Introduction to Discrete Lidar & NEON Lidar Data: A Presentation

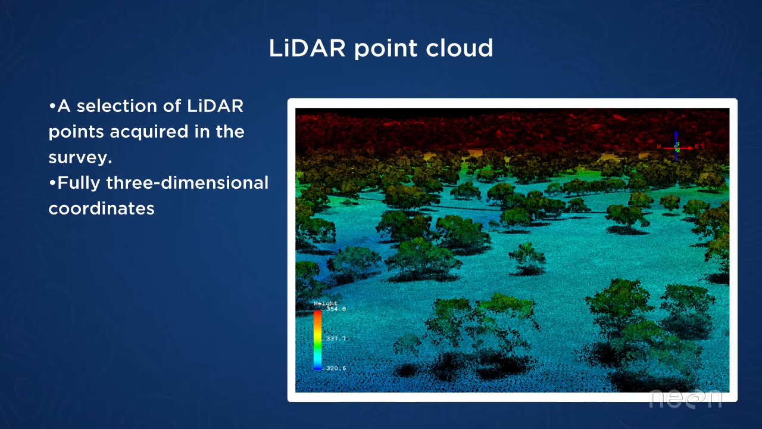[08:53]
LIDAR sensor to produce a point cloud. And so this is an example of our L1 product,
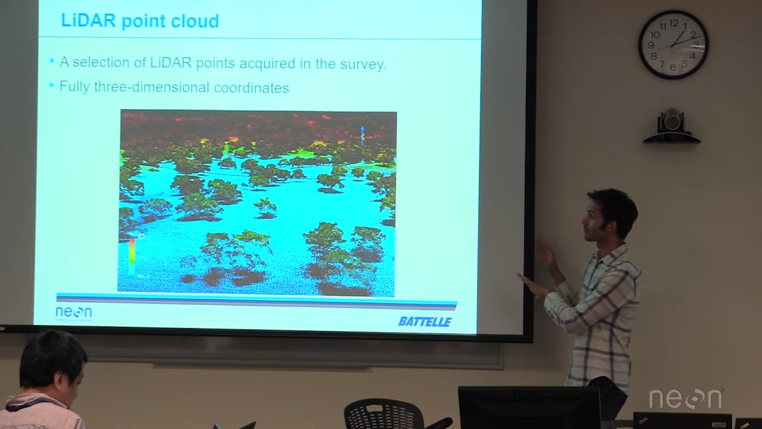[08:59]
which is point clouds produced in LAS format.
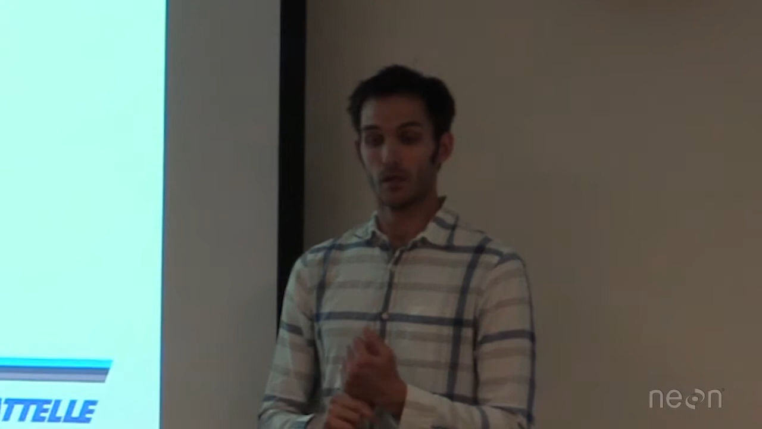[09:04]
LAS is a standard binary format for exchange of LIDAR point clouds. This is an example from the San Joaquin experimental range.
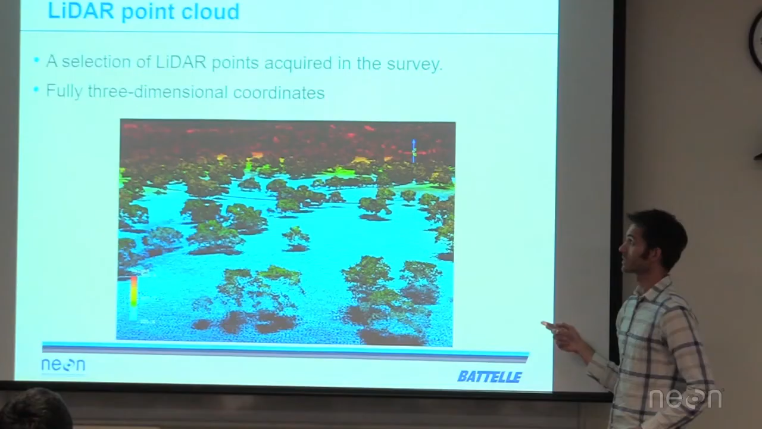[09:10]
You can see all the individual points that were collected by the LIDAR here, and even the structure of the vegetation you can make out on those individual points.
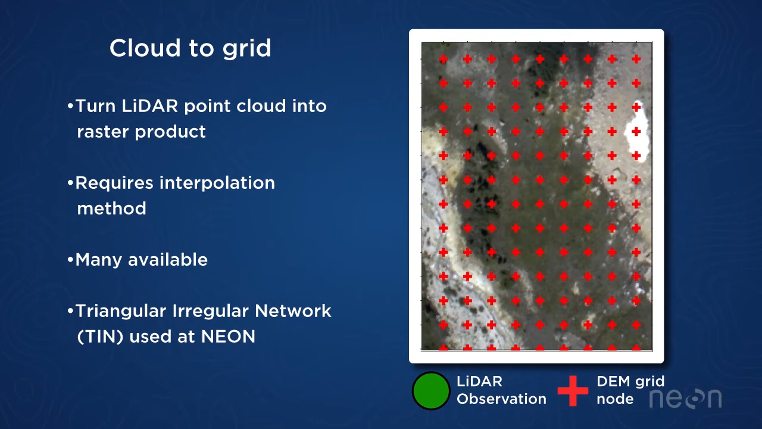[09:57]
So basically we have all the points overlaying where we want those grid nodes.
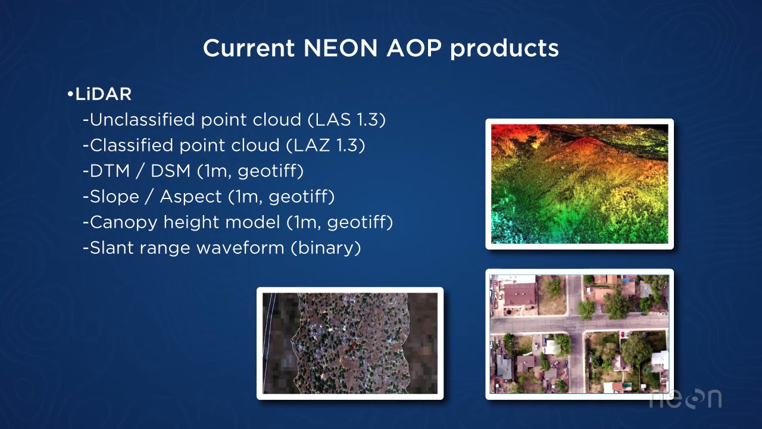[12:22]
It's the L1 product. And then the L3 products, which are the rasters. So you get a digital terrain model, digital surface model, slope and aspect, canopy height model, and then the slant range waveform, which keeps the top of it. So I'm just going to briefly go through each one of these products.
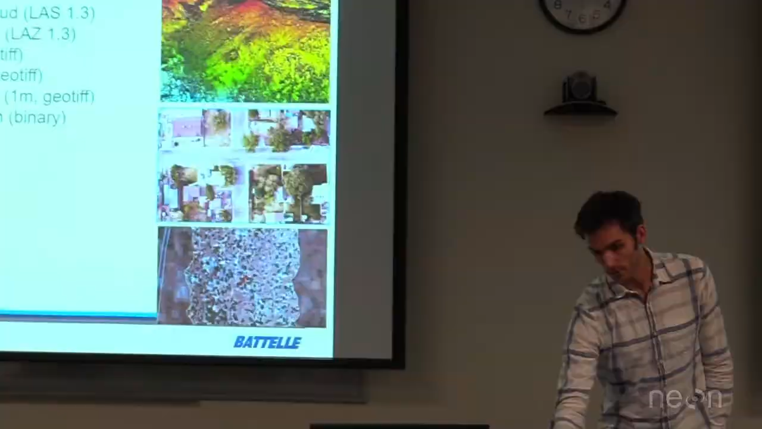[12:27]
You've seen this picture already. It's the L1 product.
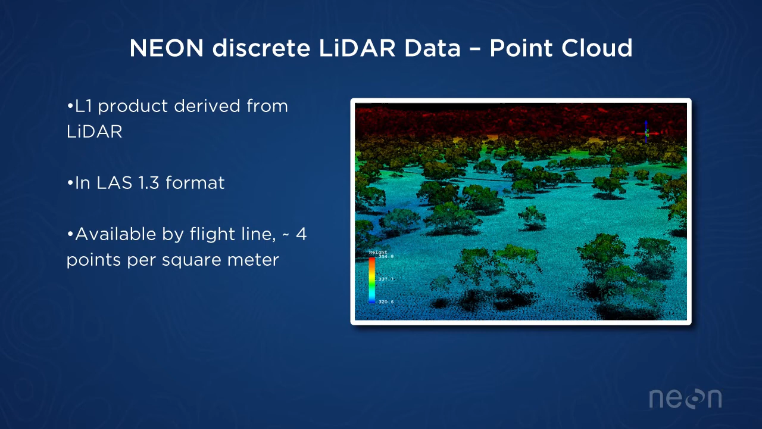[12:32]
It's in LAST 1.3 format and available by Flightline.
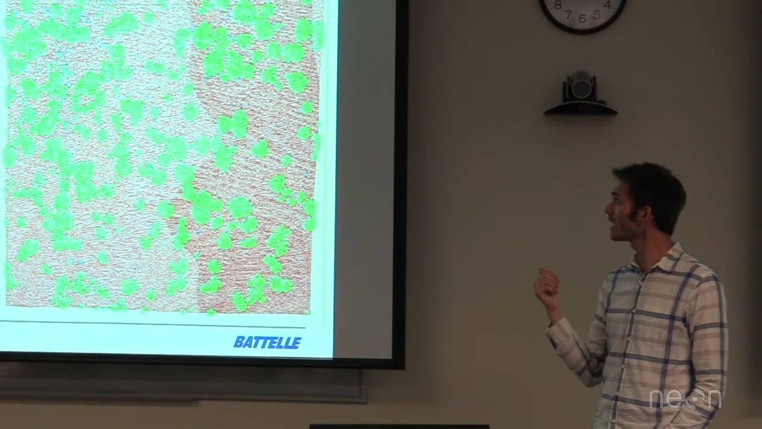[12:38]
And then we also have a classified point cloud. So we get this out in tiles, one kilometer by one kilometer tiles. And we perform the classification with a commercial software package called LAST tools,
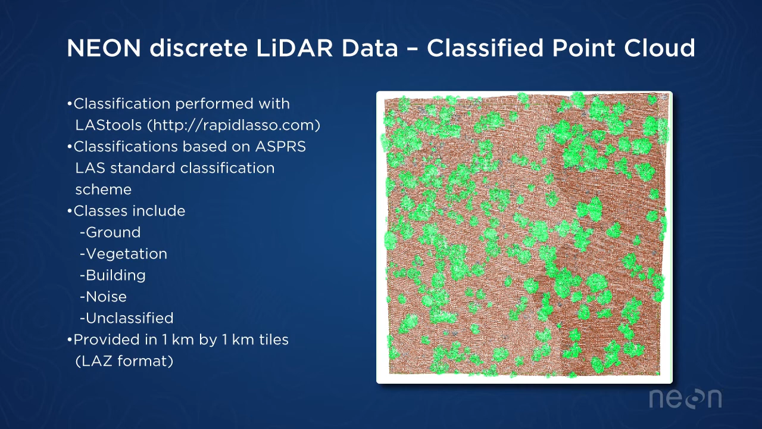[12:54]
which basically just goes through and looks at the geometry of the points and determines whether the points are ground or vegetation based on their structure and how they're oriented to one another. And so then we further classify those also into building noise and unclassified points.
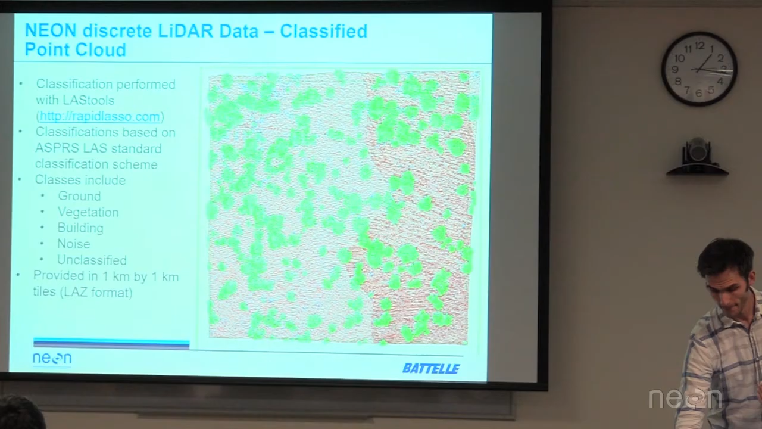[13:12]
And then we also colorize the point cloud. So we take the high resolution camera imagery and apply the RGB
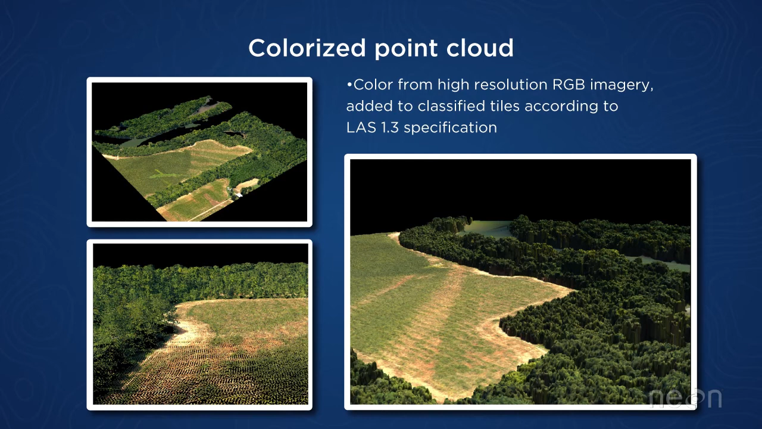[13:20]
colors to the point that overlaps on that image. So you can kind of get a full color 3D model of each of our sites with these. And so this is part of the classified point cloud.